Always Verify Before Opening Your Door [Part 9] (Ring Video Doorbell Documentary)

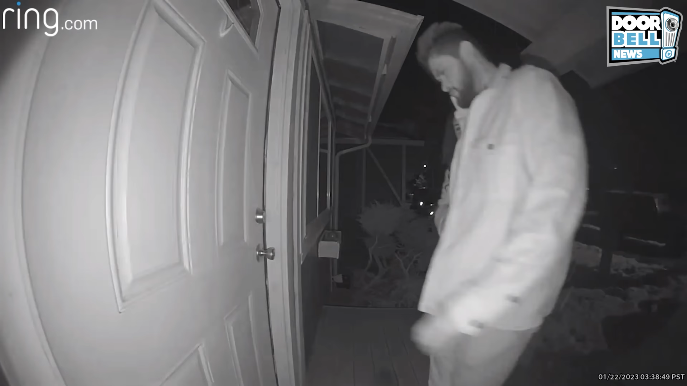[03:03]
This isn't your house, buddy. Can you use this as your house? Yeah. You bitch. I'm gonna fight you. Go ahead. You know which one they are? I'm gonna fight you. Looks like he's with a date.
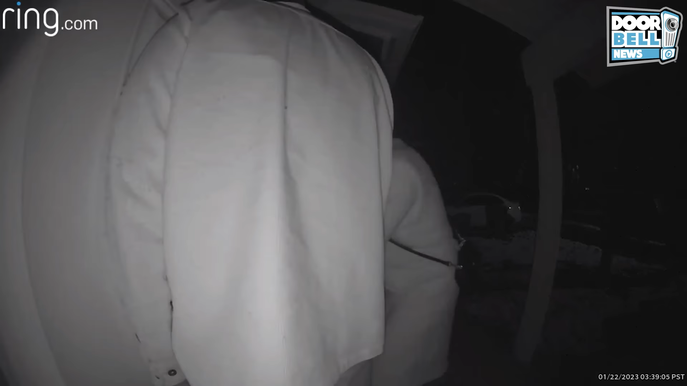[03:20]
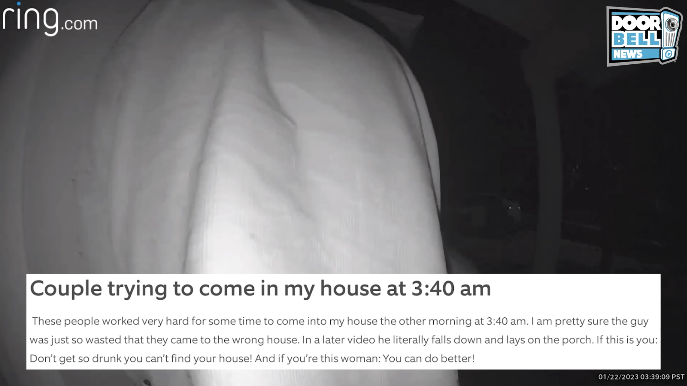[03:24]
Dang it.
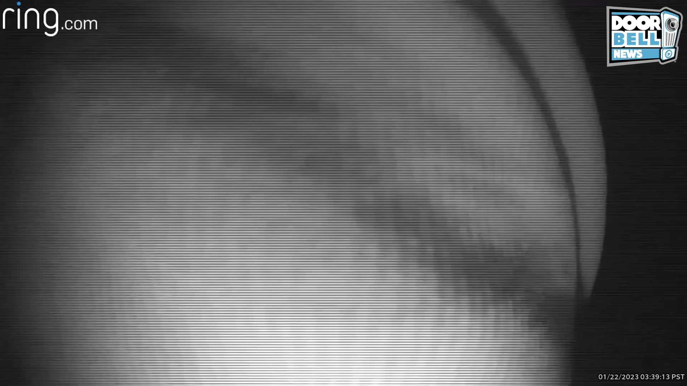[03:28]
Yeah, this guy definitely doesn't know where he lives. He's hiccuping and everything.
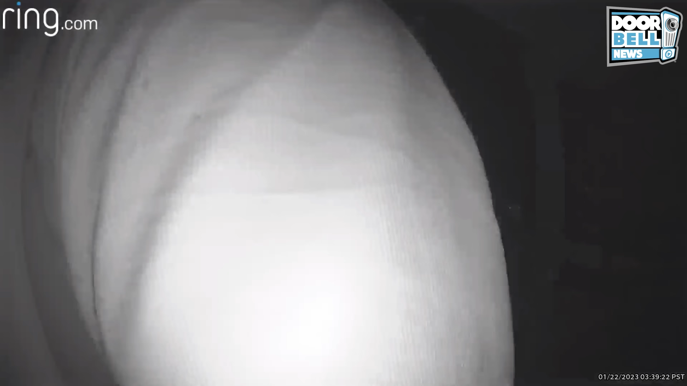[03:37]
It's the round one. It's me. You know where you live.
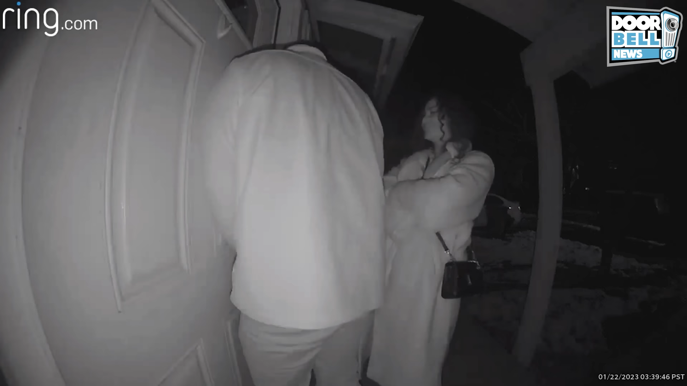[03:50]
Yeah, he doesn't even know where he lives.
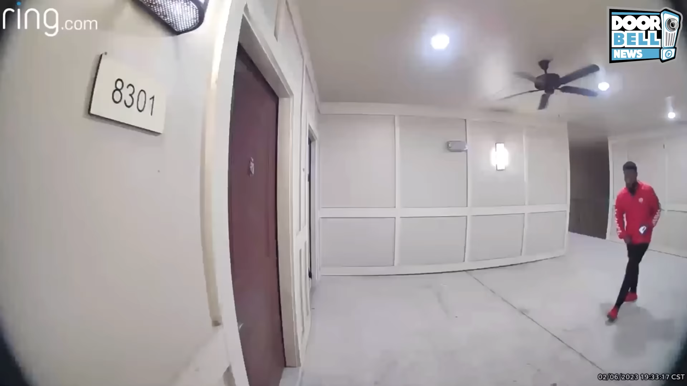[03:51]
Houston, Texas. Hey, what are you doing?
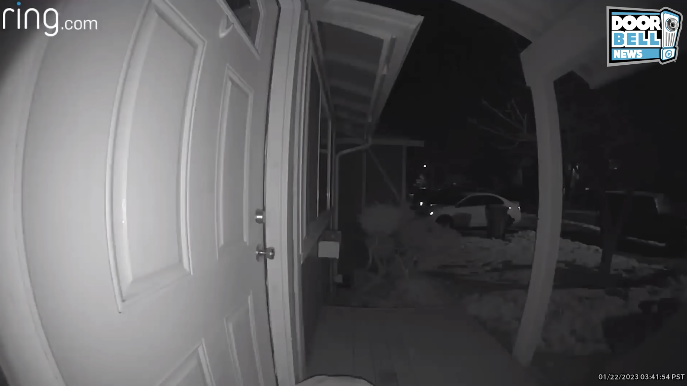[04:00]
Meanwhile, in Reno, looks like his date left him. Now he's just out there all by himself.
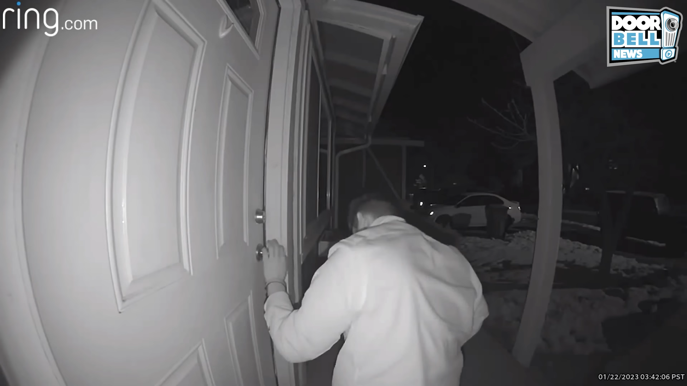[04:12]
Give me the keys. Okay. Somebody come get this guy.
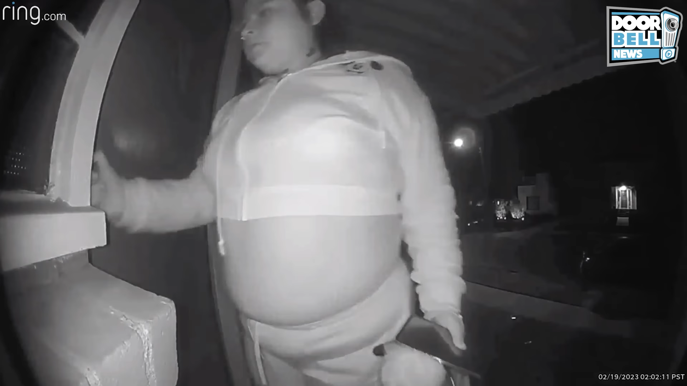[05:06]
No, this isn't your house, lady.
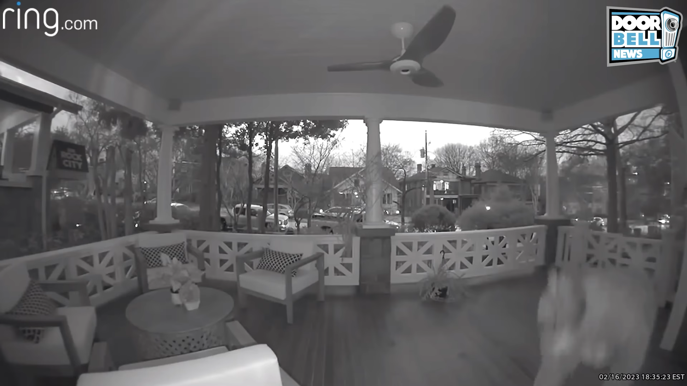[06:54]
Because people like her are checking for those keys. Looking for an easy come up.
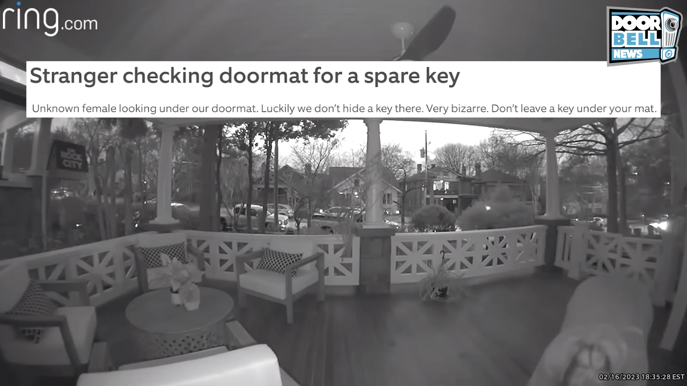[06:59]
Yeah, there's no key under that mat, lady. Yeah, get lost!
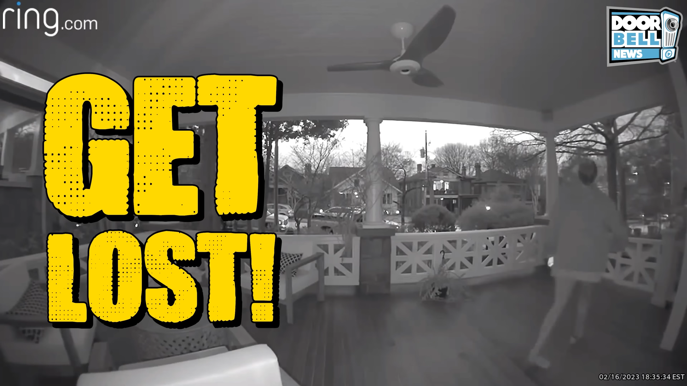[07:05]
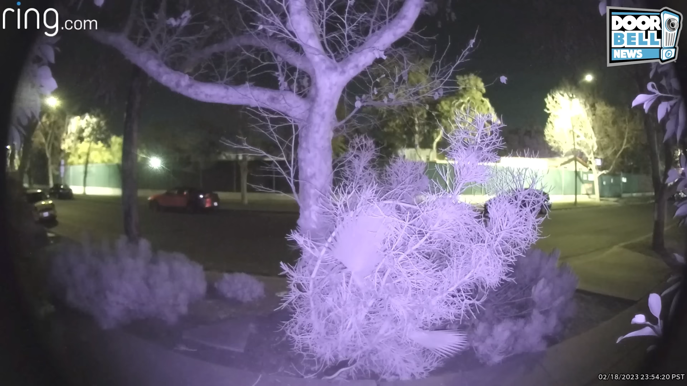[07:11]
Los Angeles, California. Check this guy out.
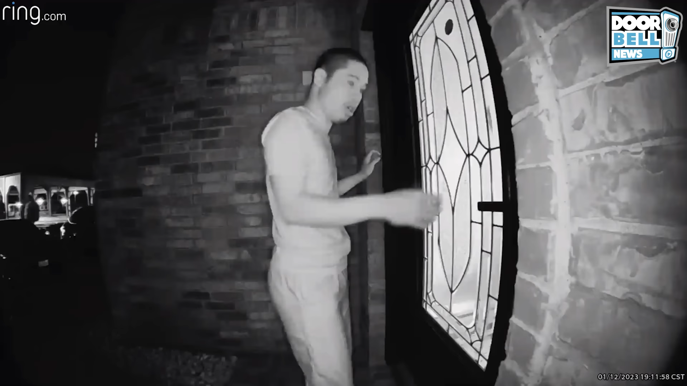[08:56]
Richmond, Texas. So this guy just walks right inside someone's house. The homeowner said that he had some type of mental disorder.
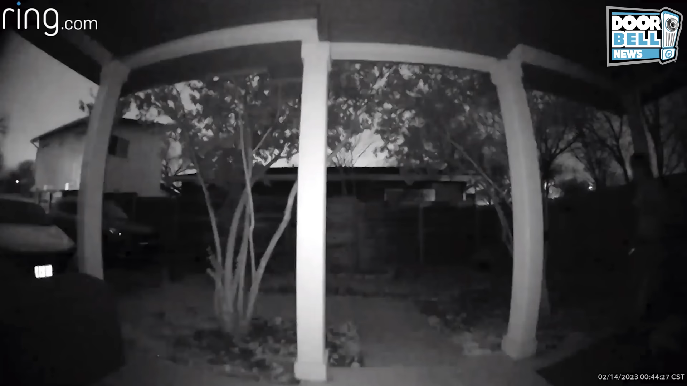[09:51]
Austin, Texas. Check her out. Dad. Answer? She trying to act like it's her parents' house, but she doesn't live there. This isn't your parents' house. Pooh. Oh, it's alright. That's okay, Pooh.
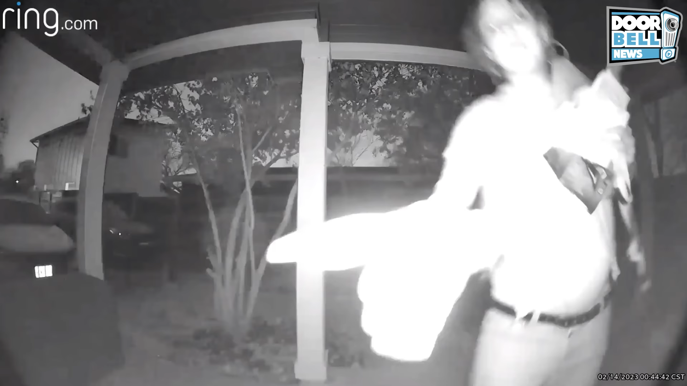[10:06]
Pooh. Yeah, she's trying to ring the doorbell to act like she knows somebody that lives there. You don't know nobody that lives here. Get lost!
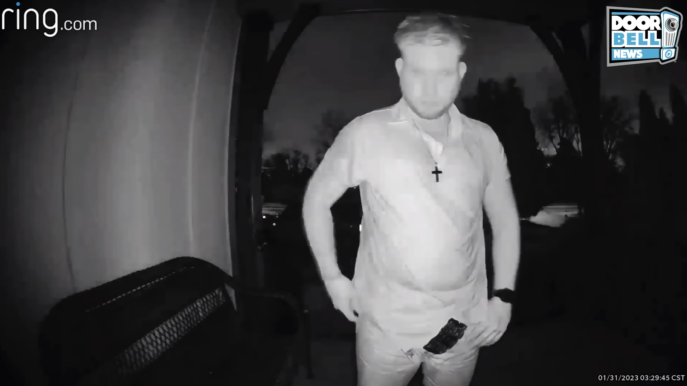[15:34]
Nashville, Tennessee. Looks like Chad had a long night.
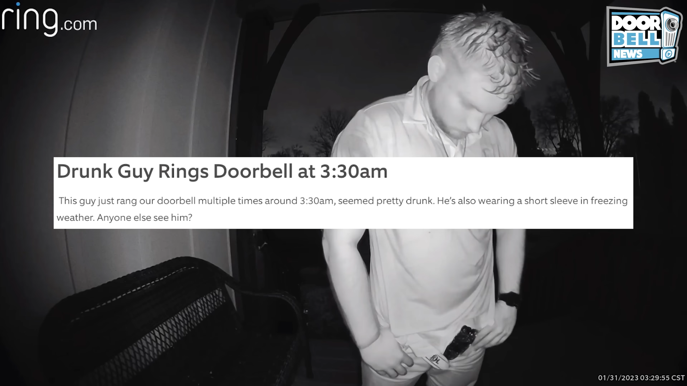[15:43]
It's 3:30 a.m. He's definitely at the wrong house.
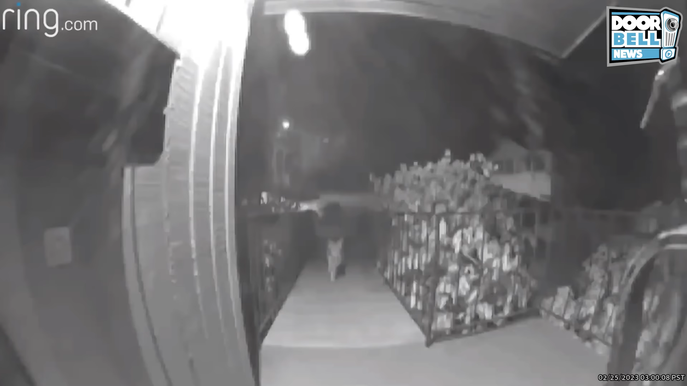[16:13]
No, I don't know why. Seattle, Washington. Looks like a coyote has something in its mouth.
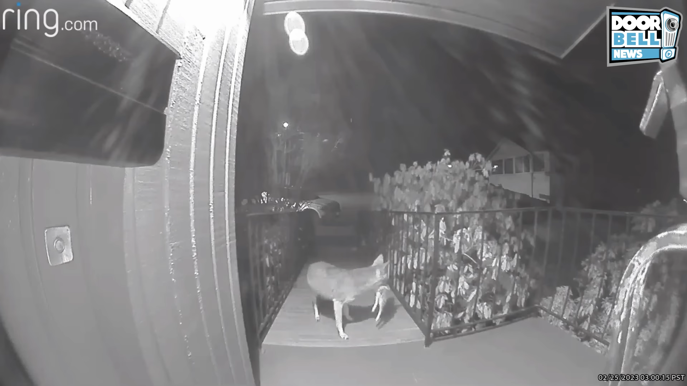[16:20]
Yeah, better keep those small pets inside. Long Beach, California. Just another day.